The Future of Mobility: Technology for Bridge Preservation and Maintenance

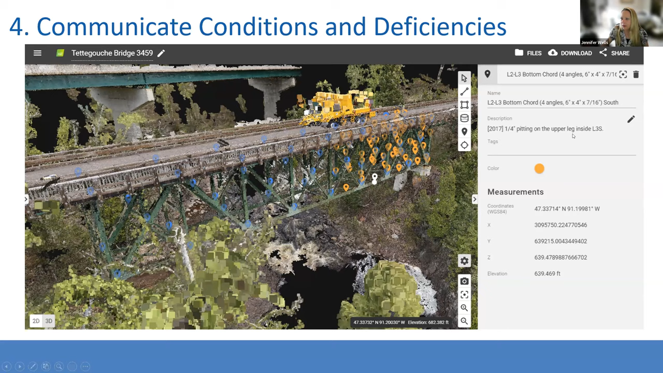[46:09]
here is to show you all these little points here on it so you click on each point and that will bring up uh the note where you can edit it the name of the member you're looking at the coordinates of that element and also it will bring up that specific picture for that area so through these
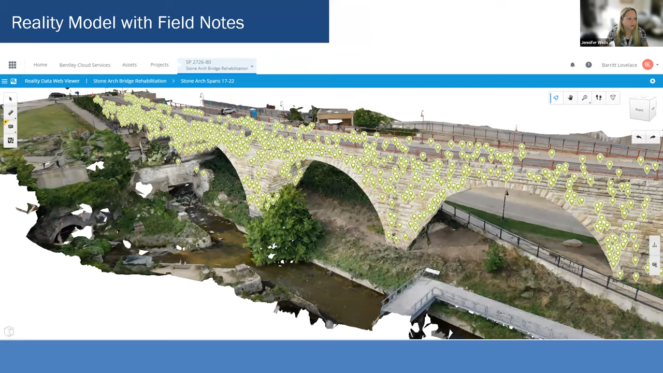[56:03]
this bridge all the little dots here um this is just a small portion of the bridge maybe a quarter of it so you just click on each of these dots here and you can see the actual photo from that and and added notes so digital twin of river spans during a river drawdown this so so this was a unique opportunity to collect data on portions of the bridge that are normally underwater so this is really cool
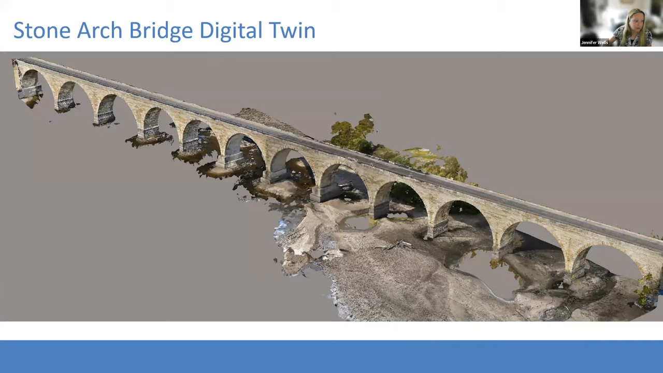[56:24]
models for tiled are tiled so the more we zoom in the more detail we'll see as shown in this picture um
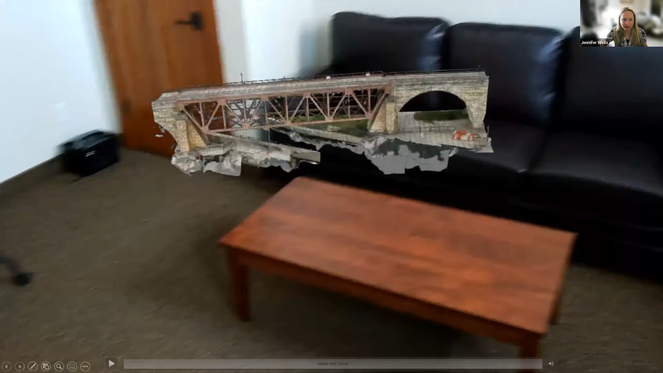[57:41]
your hands and you just move the model with your hands and rotate it you can zoom in like this it's just it's really cool so you're easily able to move around the bridge compared to snoopers and rope access it's so much easier explaining to people to what where a defect is when they can see a model this way especially if they don't go out in the field very much